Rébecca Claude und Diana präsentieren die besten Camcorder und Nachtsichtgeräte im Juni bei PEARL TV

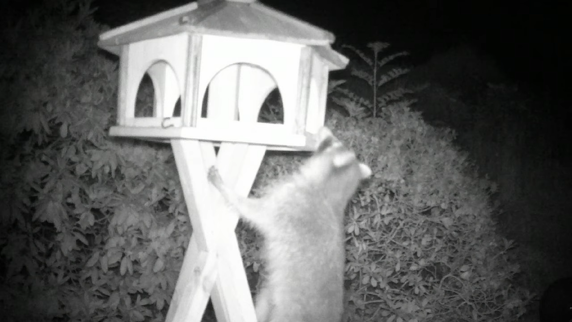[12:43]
Ich habe meine Waschbären noch nie bei Tageslicht gesehen. Ich habe mich nur immer gewundert, wer nachts mein Vogelhaus sauber macht, wie mit einem Staubsauger. Und ich habe immer nachts komische Geräusche gehört, und deshalb habe ich mich mal, und das ist direkt auf meiner Terrasse, auf die Lauer gelegt, und dann habe ich Cindy und Bert entdeckt. Also so habe ich meine, so habe ich meine Waschbären genannt. Jetzt sagen Sie, da ist doch nur einer. Ja, achten Sie mal auf den unteren Bildrand, da kommt nämlich gleich Bert oder Cindy, ich weiß es nicht genau. Aber das sind doch putzige Tierchen, die hätte ich so nie zu Gesicht bekommen.
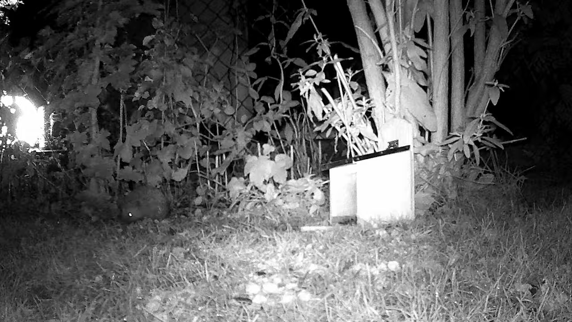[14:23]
Aber jetzt stell dir mal vor, du siehst einen Wolf und das erzählst du dann, ich weiß nicht, deinen Arbeitskollegen sagen die, ja, ja, ja, klar, natürlich. Ich habe bestimmt nur eine Katze. Das war ein Eichhörnschen, ja, ja, ja, so.
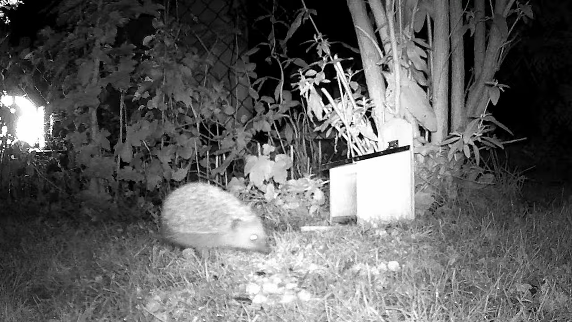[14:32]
Aber wenn du dann solche ultrascharfen Aufnahmen hast, dann kannst du deine Aussagen auch widerlegen. Nicht widerlegen, sondern belegen. Und gerade dann in der freien Natur, also wir haben hier jetzt mal, auch guck mal, da ist noch die Maus hinterher. Wir haben hier einfach mal in den Gärten uns nachts auf die Lauer gelegt, weil da ist man auch mal überrascht, was in heimischen Gärten nachts so passiert.
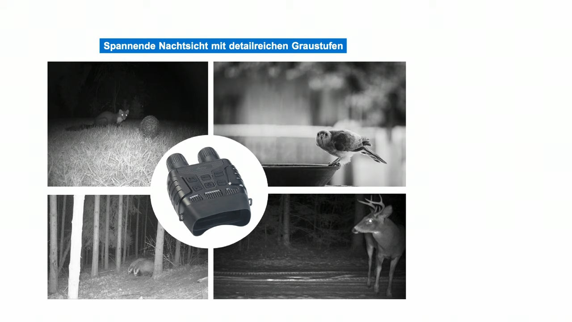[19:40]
Und dann kannst du die in aller Ruhe beobachten. Und jetzt in dieser Jahreszeit, auch wenn es spät dunkel wird, lohnt sich das dreimal. Weil jetzt kommt die Zeit, wo eigentlich alle Wildtiere Junge haben. Und so das kleine Bambi mal oder auch die kleinen Wildschweine. Und da ist es gut, dass wir 200 Meter Reichweite haben, weil Wildschweine sind eigentlich friedliebende Tiere, die eigentlich immer Angst haben.